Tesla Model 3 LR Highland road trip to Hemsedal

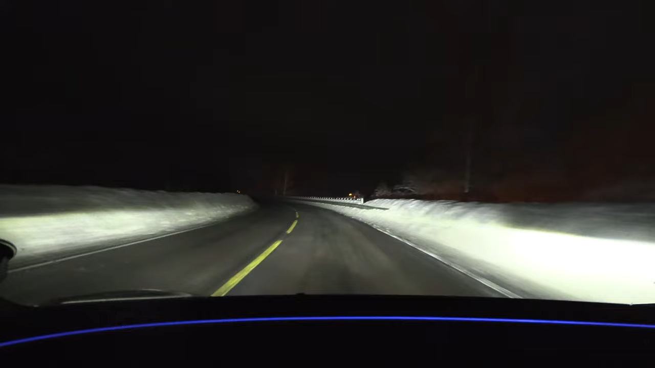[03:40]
all right we're on the move and uh yeah the pole star had actually another advantage because I drove in the daytime we had sun even uh now we have to drive at night another disadvantage uh but despite that the consumption right now is staggering low 157
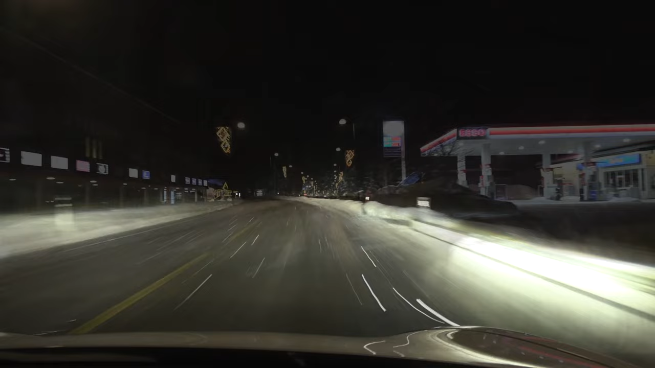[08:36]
We are now in Ghul. And over here, it is snowing. Oh, shit. This is another disadvantage with the highland. When we did Polestar run. First of all, it was daytime and it was sunny. So yeah, this snow surface creates slightly higher resistance. A rolling resistance. So it's a slight disadvantage. Oh, no, what the heck are we doing?
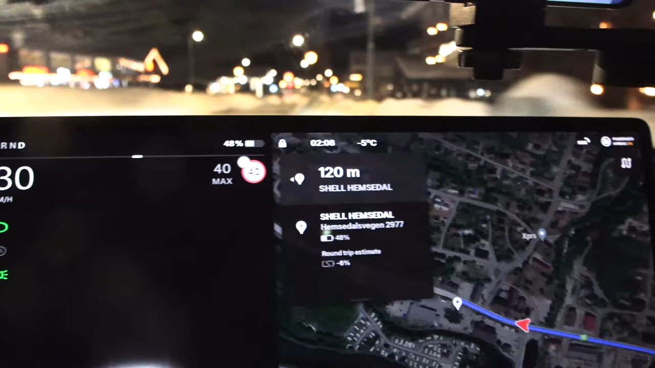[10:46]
But, yeah, regular weekday. So, everything here is closed except for the hotels. But they don't have anything to offer, right? So, let me check here. So, I was planning on stopping here.
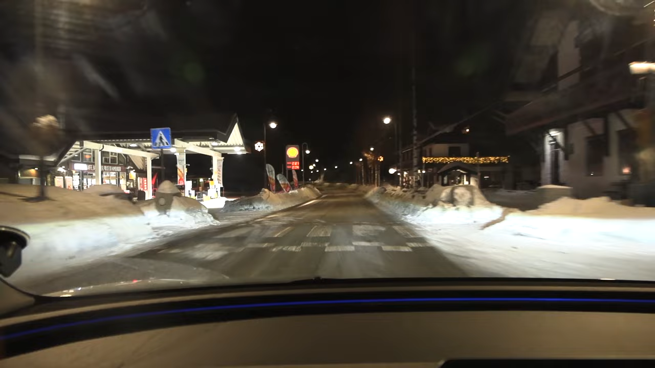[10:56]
But supposedly, this place is also closed. Yep.
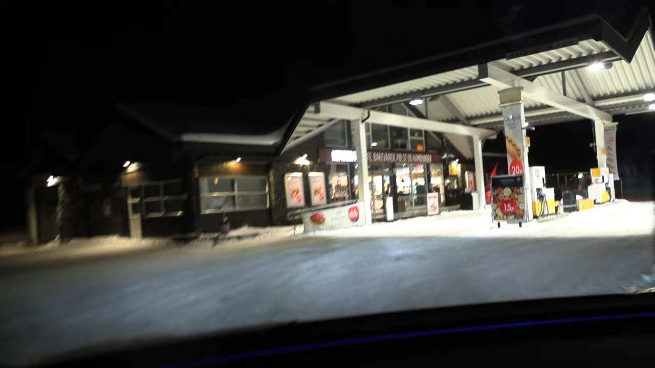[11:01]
It looks quite closed. So, um, what? Midlertid is that? What? What? What? What? What the heck is this?
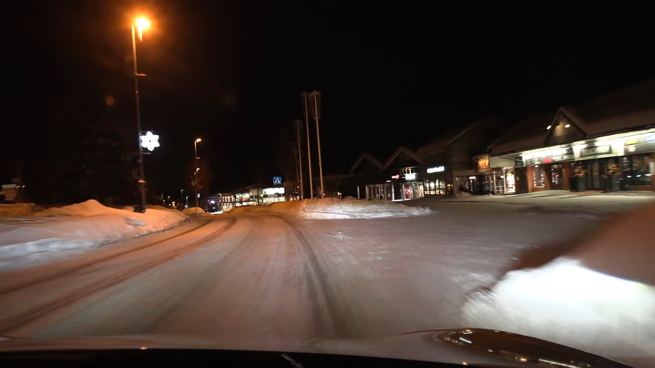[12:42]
Okay, let's go. Okay, this is, okay. We are now at Gull Shell. Oh man, it's freaking bumpy over here. Yes, Sanctuary.
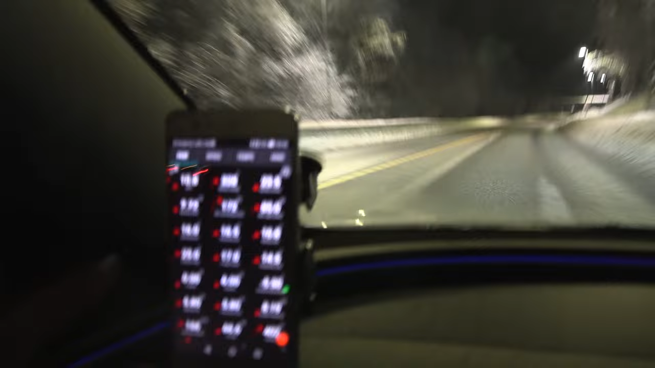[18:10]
And then you see the temperature has gone up a little bit. It was 13 degrees for longest time. Now it's 16 degrees.